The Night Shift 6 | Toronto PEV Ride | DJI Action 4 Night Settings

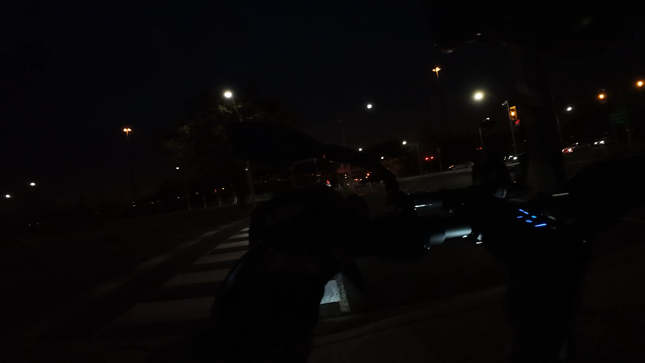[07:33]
Yeah, so I was testing the brakes. If I pump it like three times, it finally catches. Yeah. I mean, it's kind of okay if you're like riding slow and stuff, but. Yeah, like a trail ride, it'd be all right, yeah.
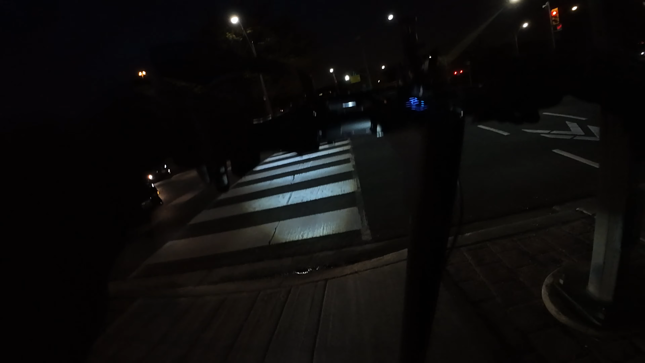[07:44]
Like a trail ride is okay. Right? Probably going against the arrows here. Well, there's no cars coming in.
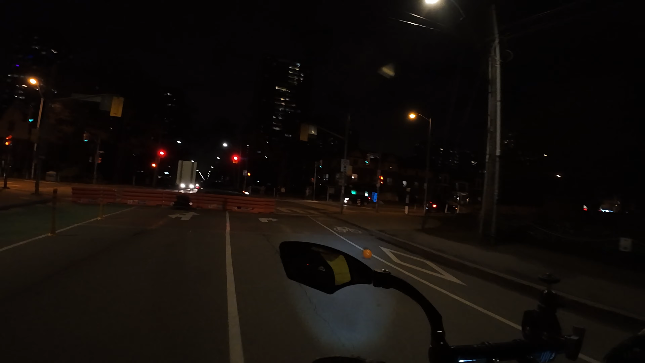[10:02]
Yeah. Ooh, another one. It's a balloon. You want to go in front because like, you might be faster? I don't know. Or,
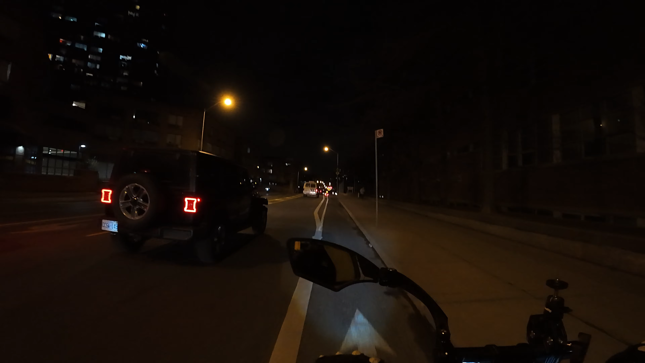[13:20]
This is the part that might be scary. No, we're good. The whole lane here is open. Your flashlight? Oh.
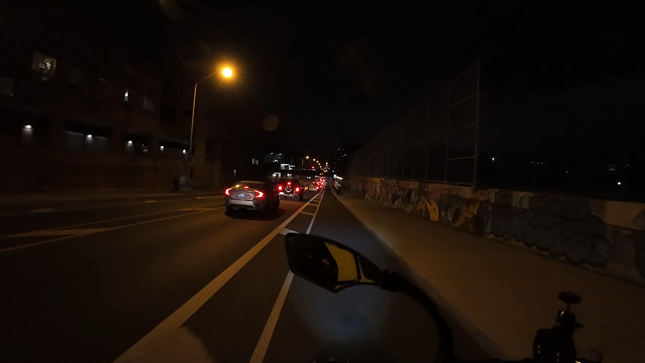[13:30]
Yeah.
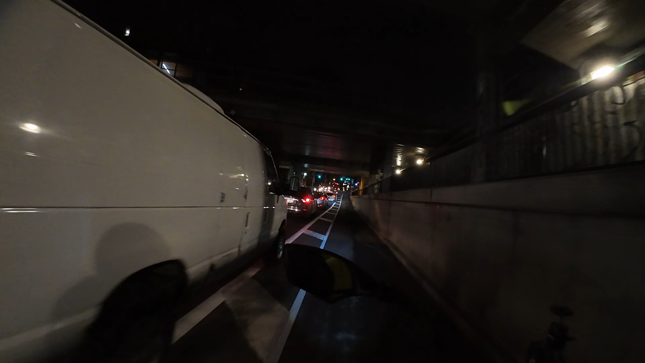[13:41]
Yeah, no. Probably just forgot to charge it. Oh, cool. I don't know. Might not be making contact. It gets bumpy around here. Yeah, let me know if you need to stop. You can stop somewhere.
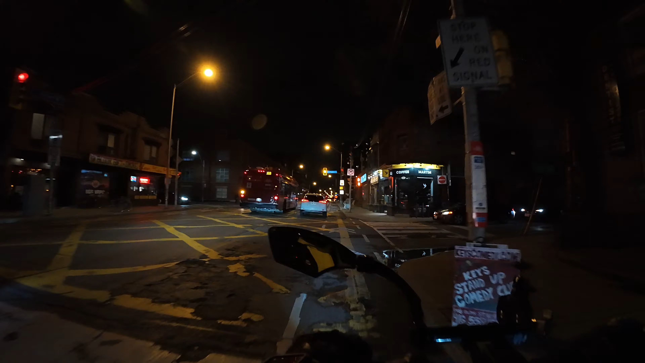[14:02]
This is all fucked up here. Okay, let's see here.
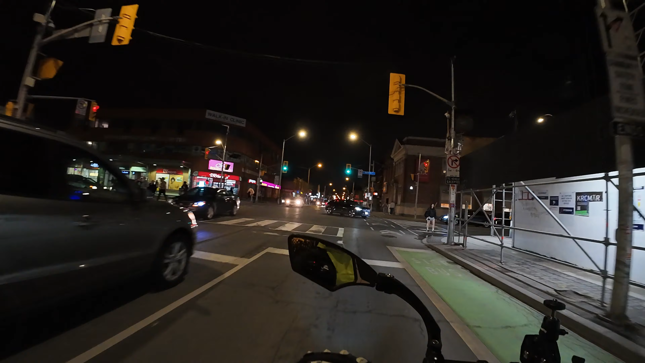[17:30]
The white car running, he was going back, but he's okay. Yeah, he had his bike. Yeah, if you see something you want to get around here. Yeah, there's one right there. the one maybe beside Christy? Yeah. Yeah, exactly.
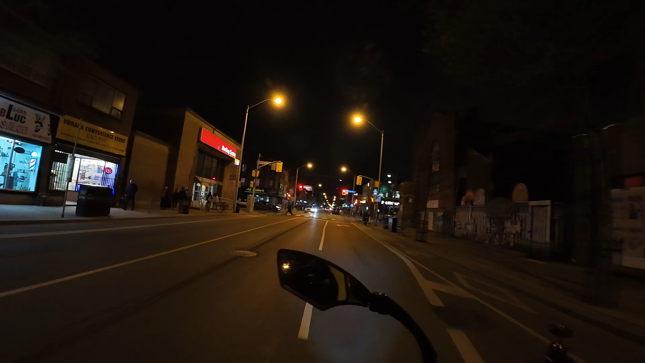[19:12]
If I didn't have the mirror, I wouldn't be doing it. I see a car behind me, I'm like,
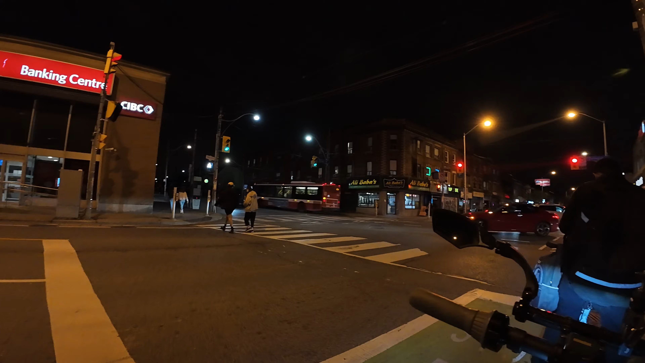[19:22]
I thought, move away from it.
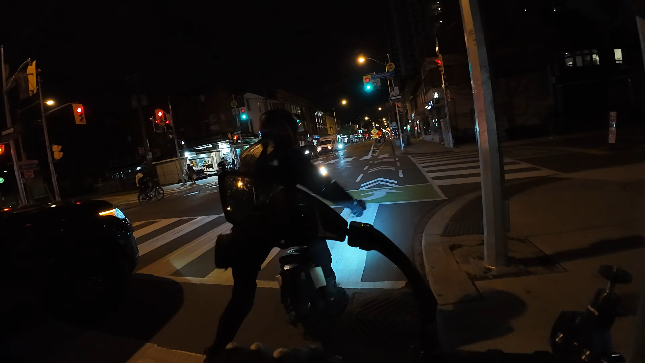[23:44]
Alright. Awesome, good shit. We got a bike behind us. Oh, I'm surprised they put that sign up. I rarely see people do the single
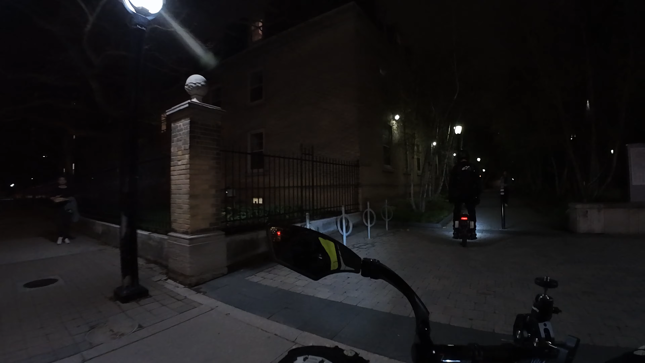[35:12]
Yeah. Mm-hmm. There's some mist around here. Yeah. Like at night it looks more cinematic.
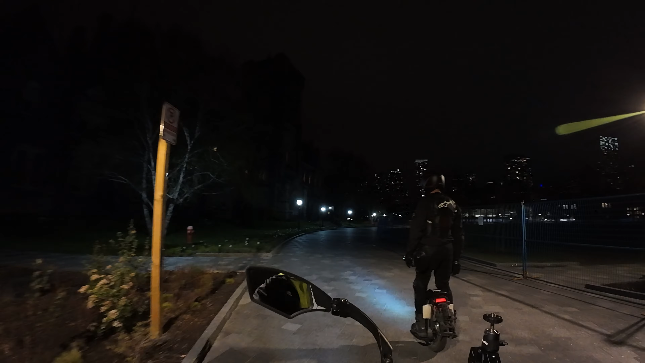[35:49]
No, I don't know why they put that there. There's nothing there.